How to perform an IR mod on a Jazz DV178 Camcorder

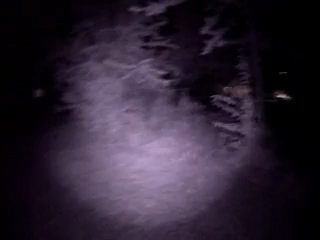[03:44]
Now, you've got to remember, when you're looking at this video here, the human eye is not seeing any of this light. It looks totally black to the human eye. So, that's pretty much how you make a Jazz 178 into a night vision camera. Thanks!